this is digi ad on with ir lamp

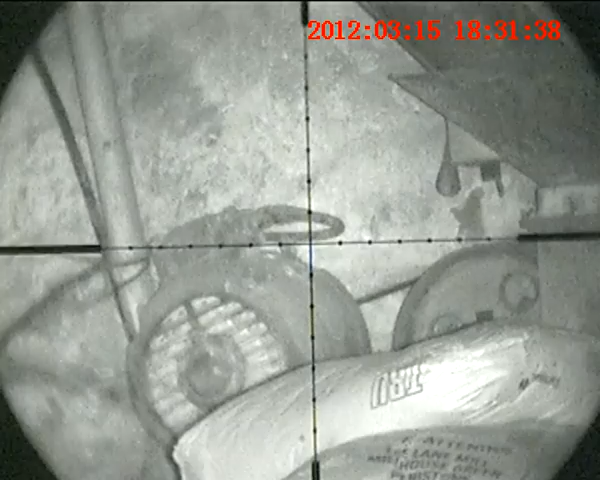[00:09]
This lamp here's got dimmer on it. As you can see now, I'm dimming footage way down.
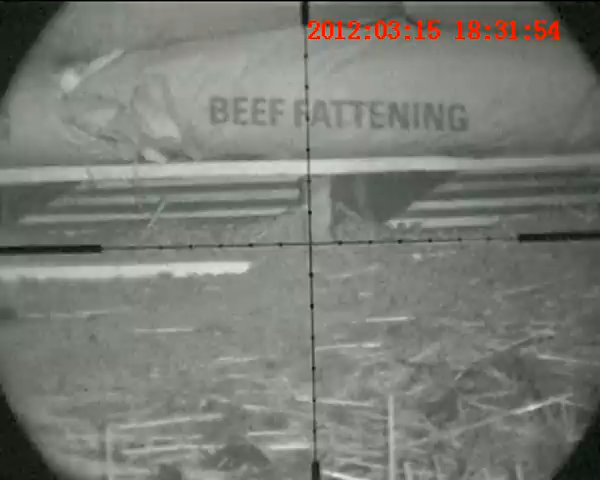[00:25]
This night hunter's lamp.
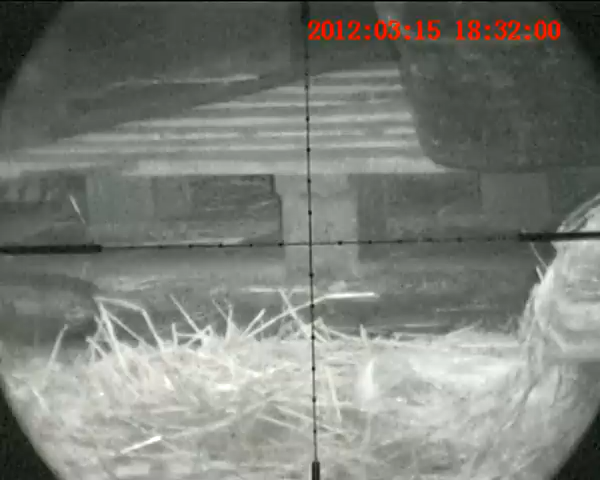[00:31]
We fitted dimmer today.
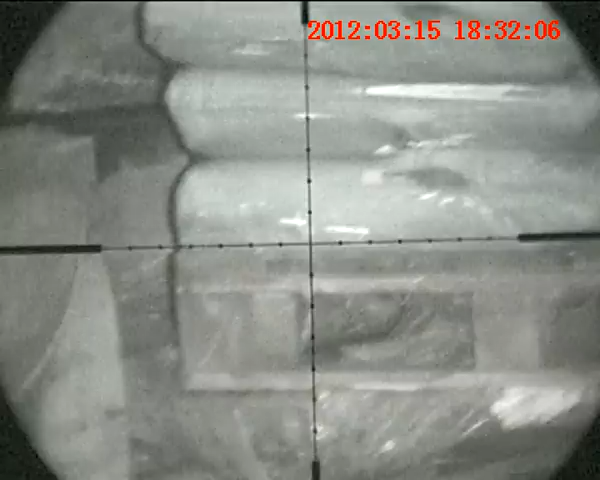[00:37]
If you watch, I'll turn the brightness right up. I'll turn it back down.